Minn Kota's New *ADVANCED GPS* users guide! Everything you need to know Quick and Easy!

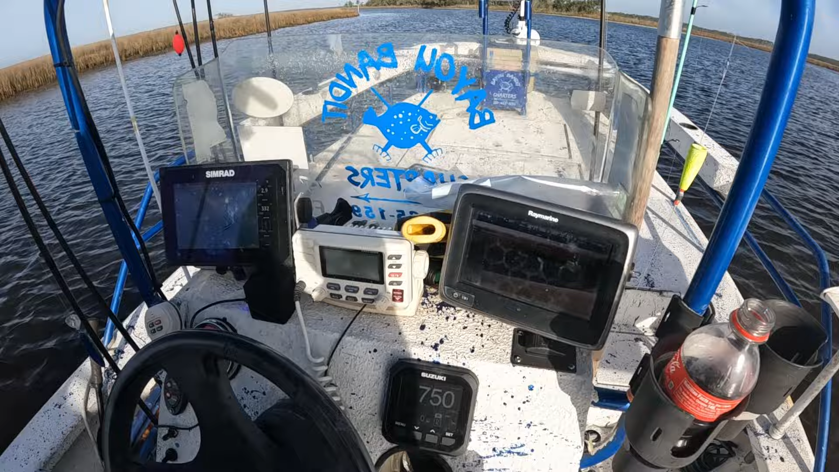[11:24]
And I'm going to hit button number three. And now I am recording a track. Says it right there on the screen. And you've got a red dot. That means you are recording.